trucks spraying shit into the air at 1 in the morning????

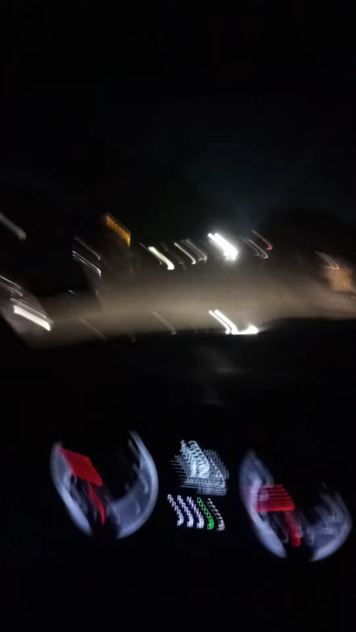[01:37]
oh shit it's coming right in front of me fuck I better put my windows up trying to get sprayed